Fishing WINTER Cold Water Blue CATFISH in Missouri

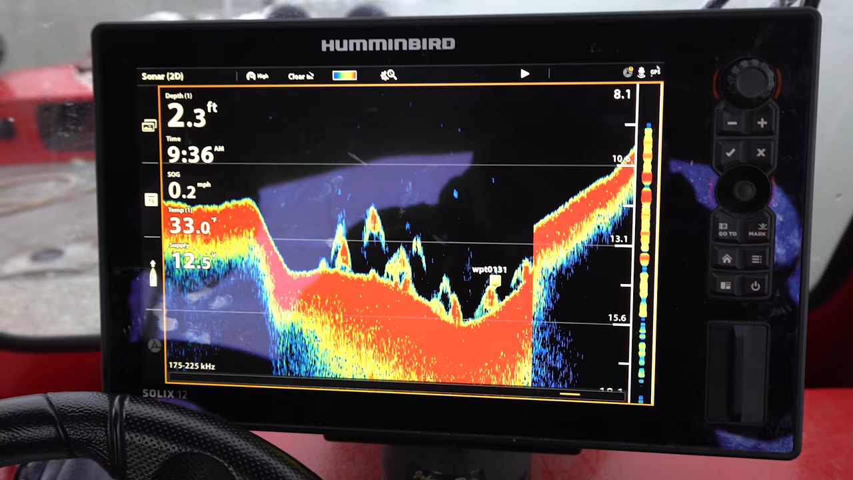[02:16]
On screen: depth 2.3 ft
you use your side imaging, your down imaging, whether it's a Lowrance or a hummingbird, and you really want to target these fish and look for them on your graph,